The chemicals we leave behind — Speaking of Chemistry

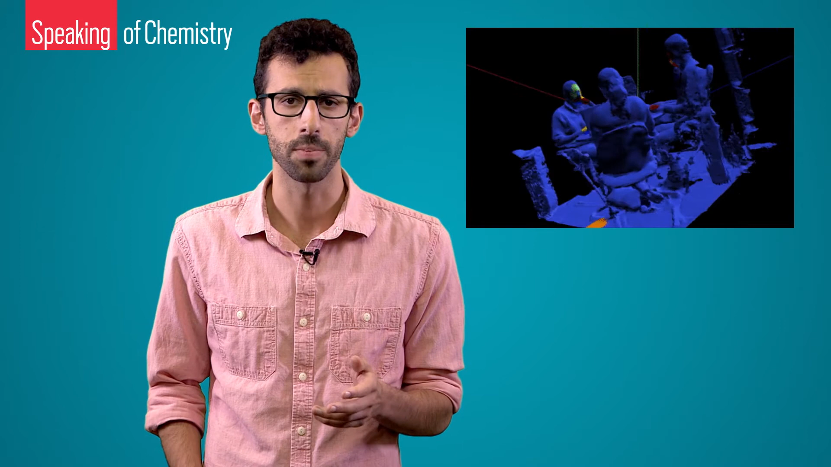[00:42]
The hotspots are the places where Dorstein and his team detected caffeine. It looks kind of freaky, right?
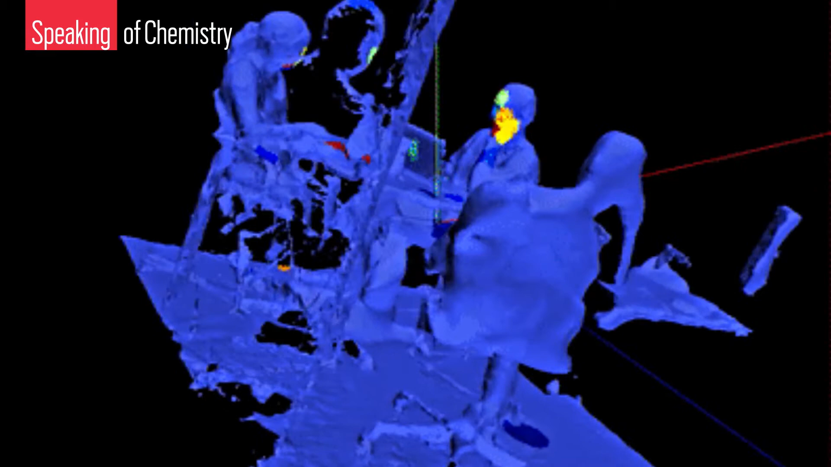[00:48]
But does it show anything we need to worry about health-wise?
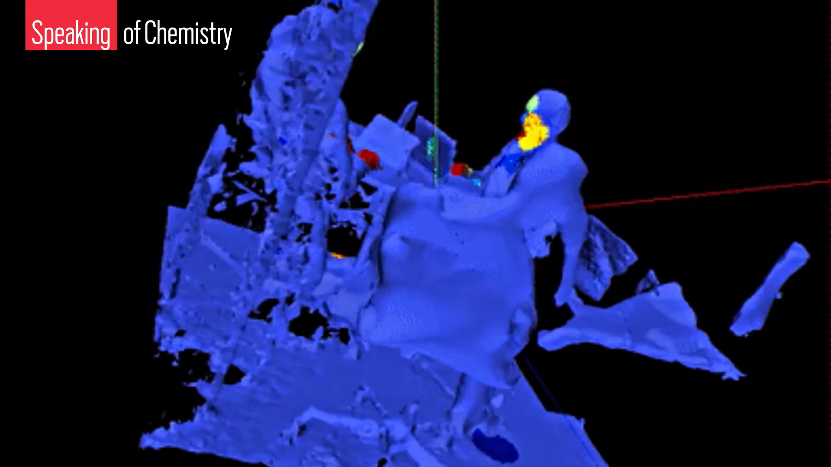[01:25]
So you can tell that everyone in this room is a coffee drinker, except for Dorstein, his face is the only one that isn't sploshed with caffeine. If we zoom in, there's the spot where some bozo spilled coffee on Dorstein's carpet.
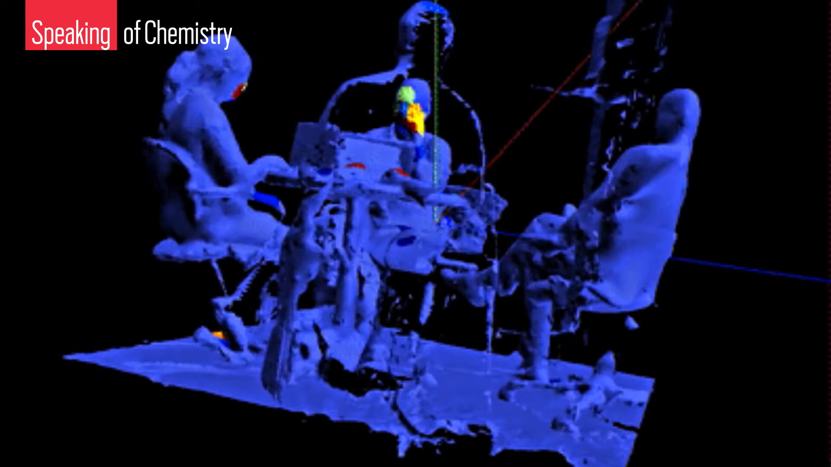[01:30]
So now you know who not to invite to your next party, but more importantly, chemical maps like this could also be super helpful for things like investigating a crime scene.